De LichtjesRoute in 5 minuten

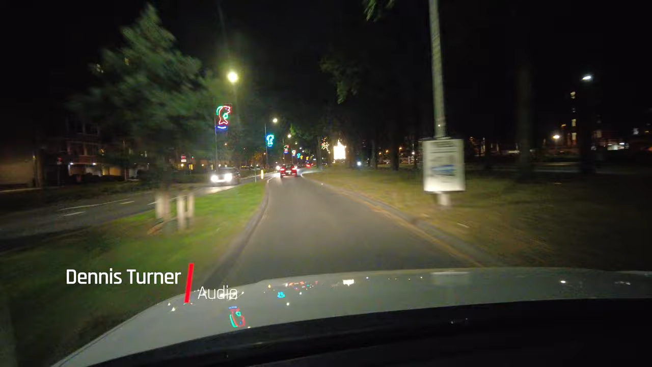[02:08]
oude stadhuis is dat. Ja. Nee, dat is geen Katharinenkerk, nee.
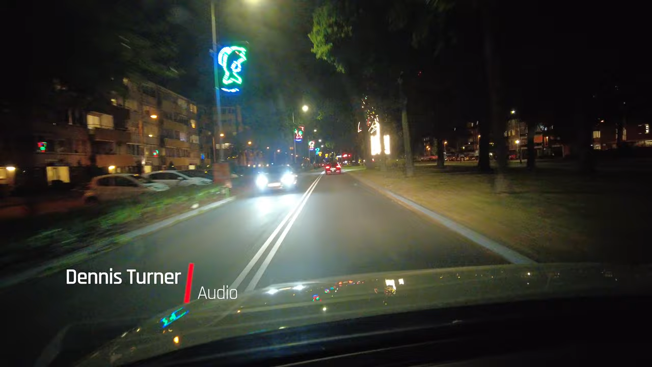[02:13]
Dat is de oude stadhuis, zie ik in die trapjes. Ja, en een elfje. Weet je waar die gestaan heeft? Op de markt. Ja, ja, ze, als je bij je Five Guys voor de deur staat, dan linksaf. Dan liep je er recht op.